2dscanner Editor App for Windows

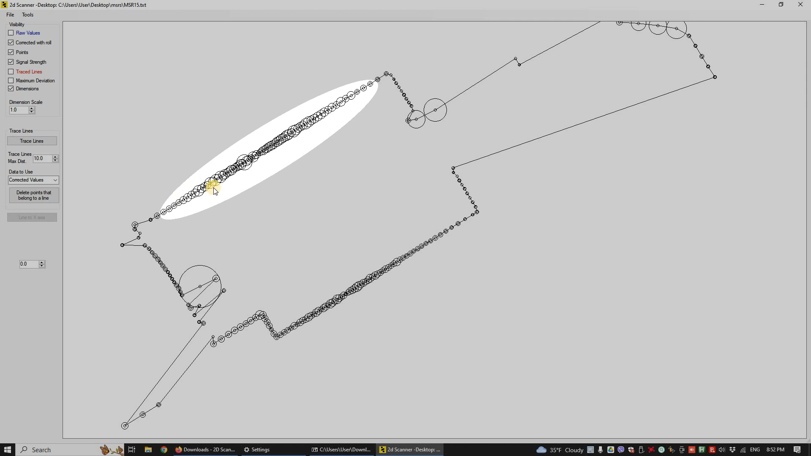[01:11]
at this side the circles are larger this does not mean we have a poor scan in some cases we may avoid poor scans or explain strange behavior by checking the signal
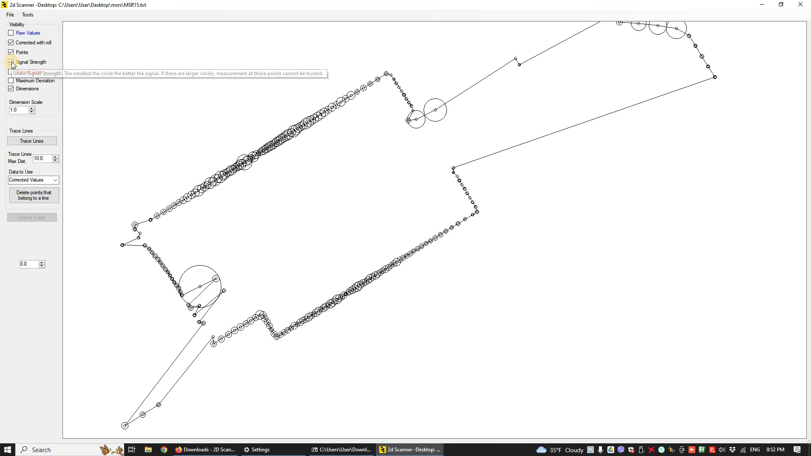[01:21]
this is not a case like this this one is a really good scan now let's see the powerful tool of trace lines lines and dimensions are automatically generated
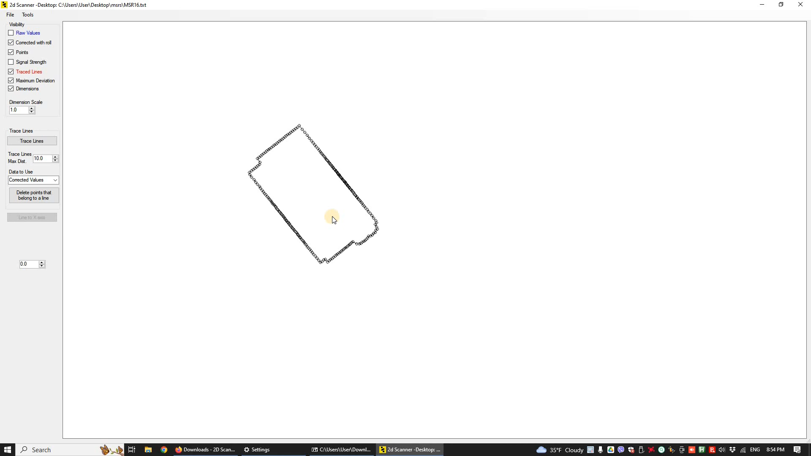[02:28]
let's open another file this is a nice clean scan trace lines at once this area here should have